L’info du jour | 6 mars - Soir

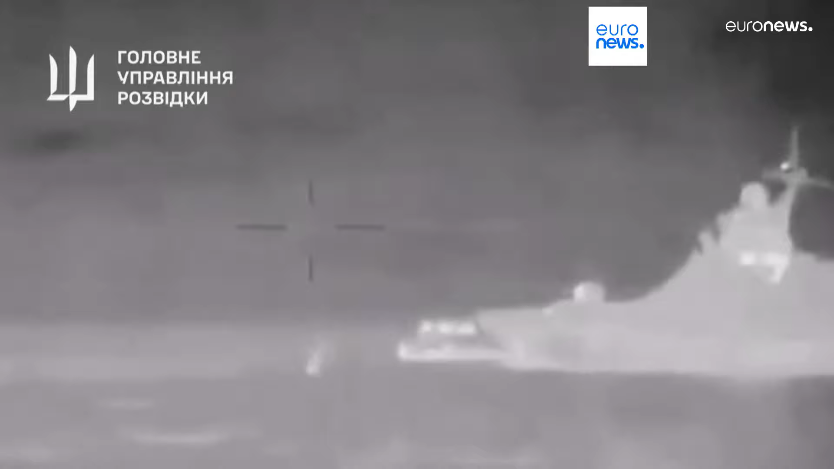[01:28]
L'opération date de la nuit de mardi à mercredi.
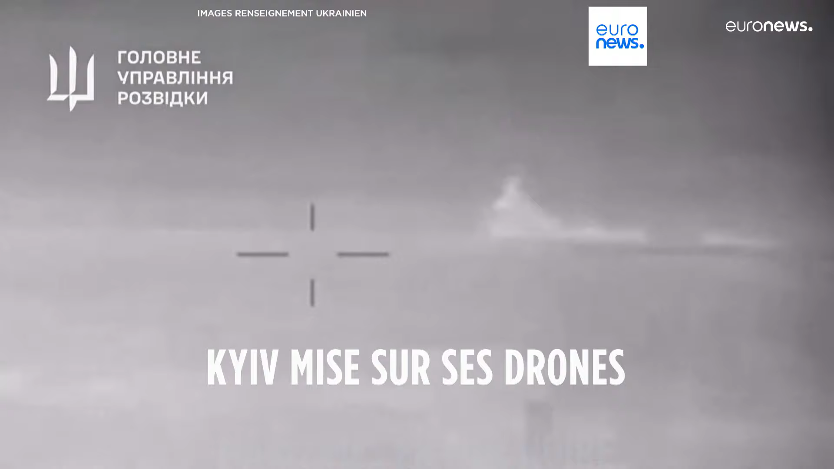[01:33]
Sur les images diffusées par les renseignements ukrainiens, le patrouilleur russe Sergueï Kotov, près de 100 mètres de long, explose après l'assaut de drones navals ukrainiens au large de la Crimée.